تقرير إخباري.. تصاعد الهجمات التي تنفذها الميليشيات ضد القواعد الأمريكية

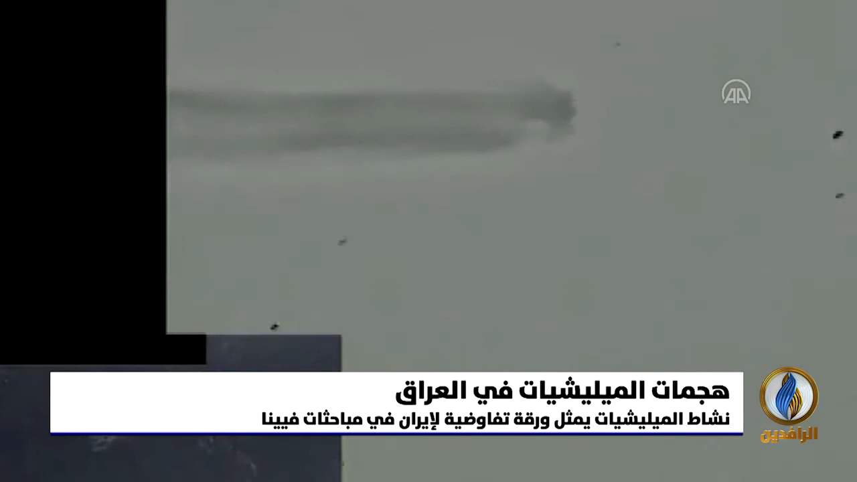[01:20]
مسيرة مفخخة حاولت استهداف مطار بغداد وقاعدة عين الأسد المتهم الأول فيها ميليشيا الحشد التي توعدت بمنازلة كبرى مع
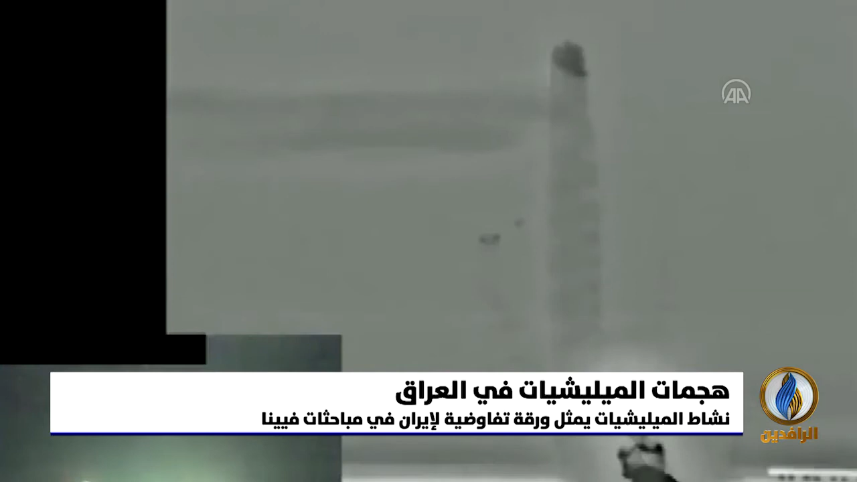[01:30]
الاحتلال إذا لم يخرج بانتهاء 2021 انتهى العام وانقضت معه المدة فكان لزاما على الميليشيات أن تحاول
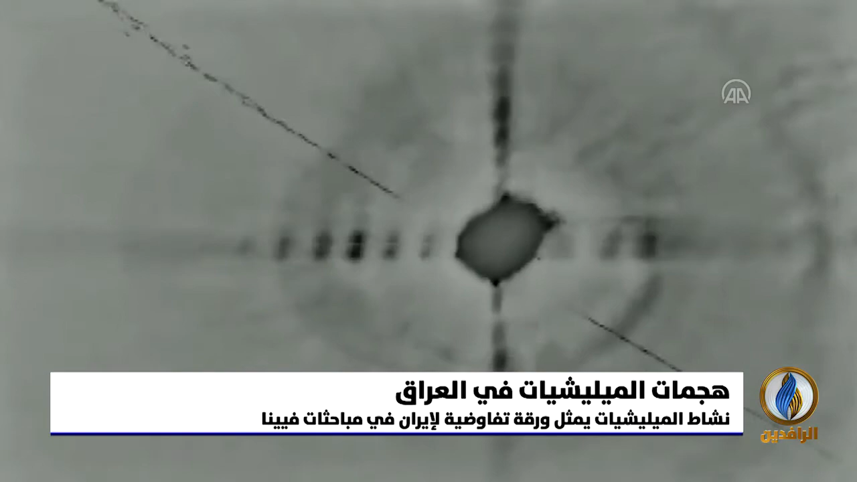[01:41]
حفظ شيء من وعودها فأرسلت طائرات مسيرة مفخخة أضلت
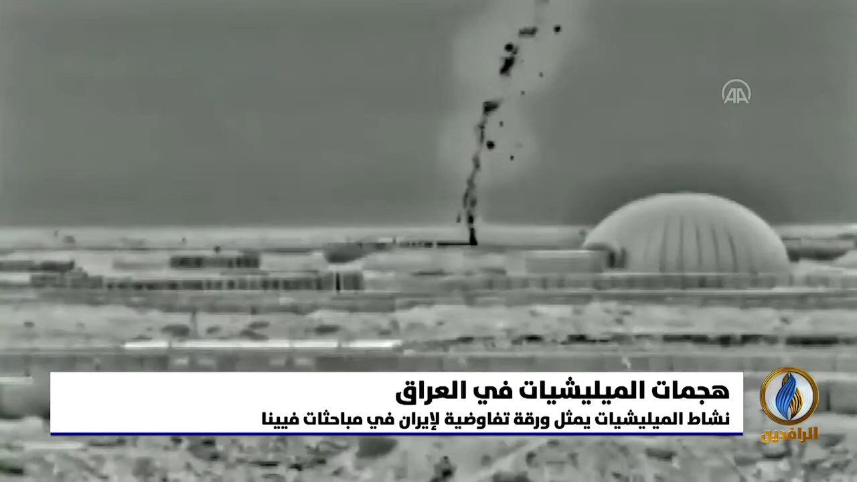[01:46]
سبيلها كالعادة ولم تسفر عن أي خسائر ما يجعل منها رسائل إيرانية رمزية مفادها بأن طهران حاضرة بوكلائها